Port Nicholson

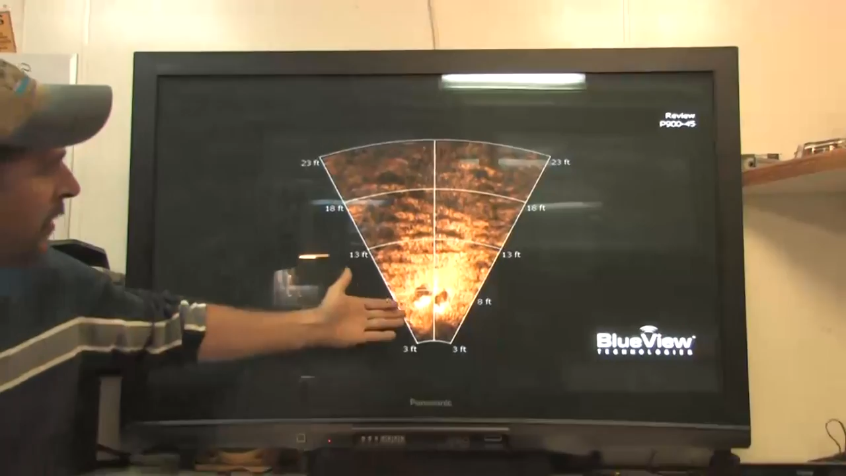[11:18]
The trapezoid area, where we found these, is some sonar targets of some ingots profiles, which we talked about a while back.
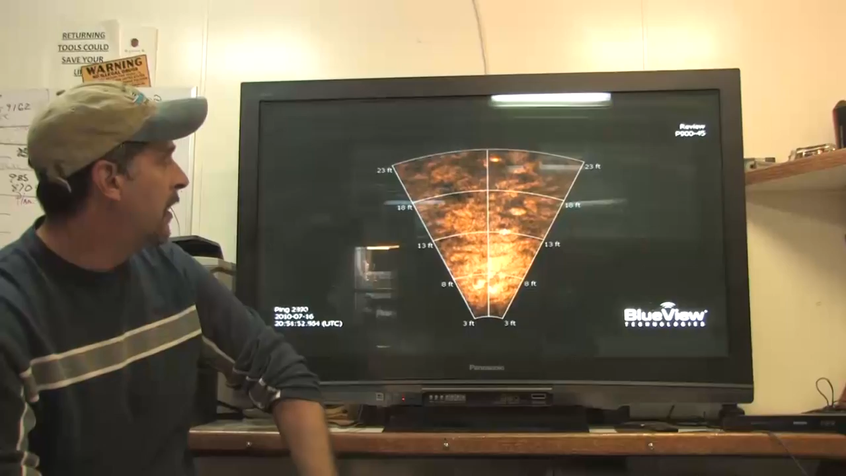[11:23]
Another set here of ingots that may possibly be out of the boxes. But the crates that I just showed you, they're all in this trapezoid area.